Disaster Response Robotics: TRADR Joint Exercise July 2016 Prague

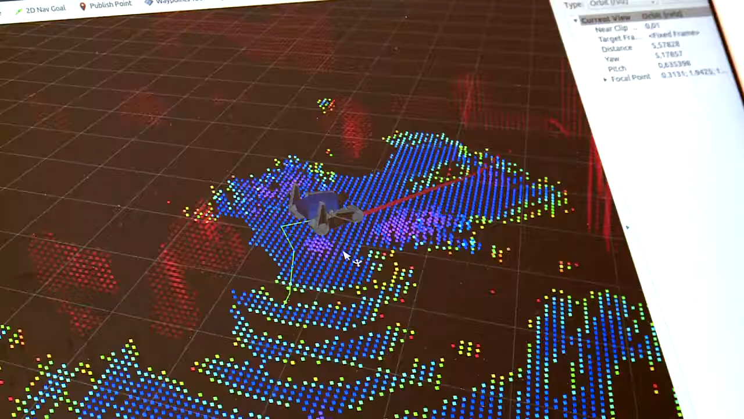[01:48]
In order to further decrease the operator's workload,
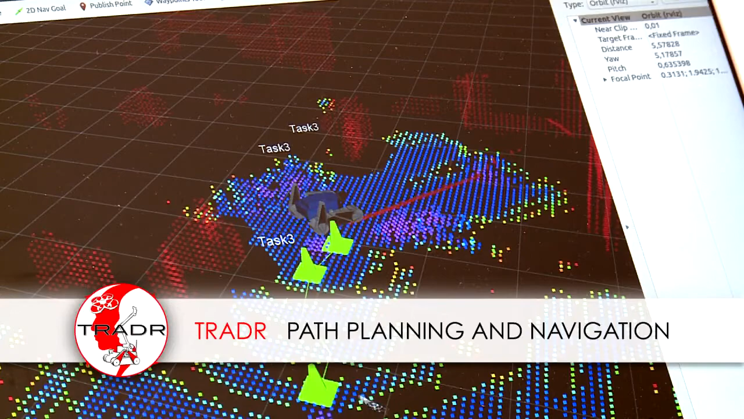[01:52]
the robot should be able to move autonomously, at least in known areas.
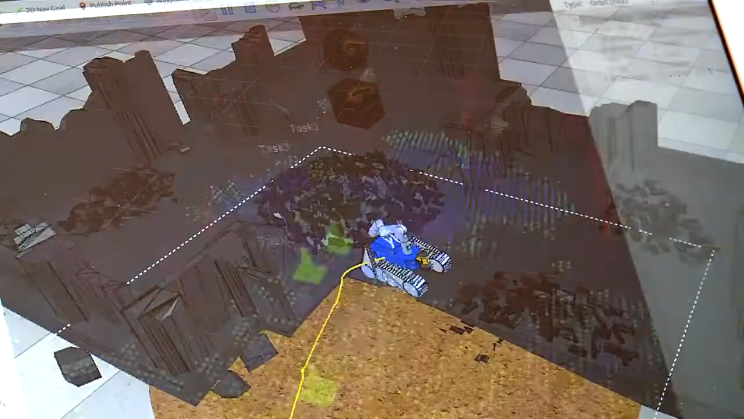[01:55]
The team at La Sapienza University in Rome uses the 3D point cloud
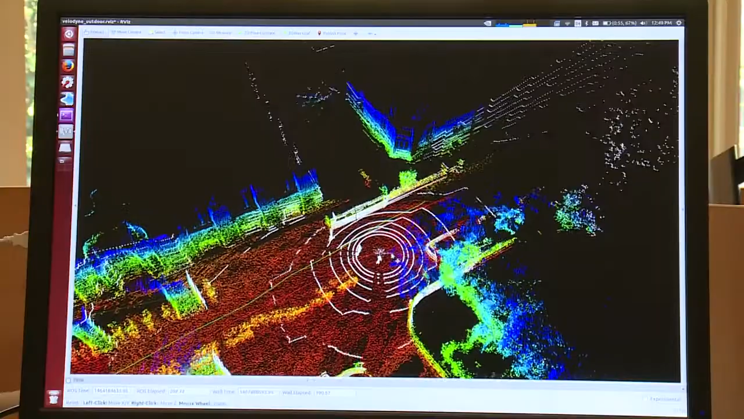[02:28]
a 3D digital map of the environment and to localize the robot in it.